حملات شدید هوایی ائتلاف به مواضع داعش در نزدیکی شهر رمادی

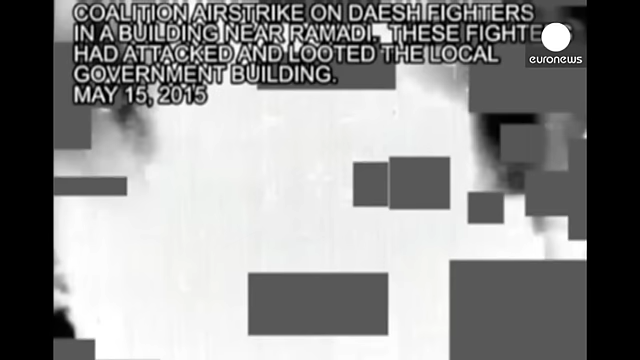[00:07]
اسلامی در عراق انجام دادند که چهار مورد از این حملات به بمباران موازهی در نزدیک شهر رمادی اختصاص داشته است.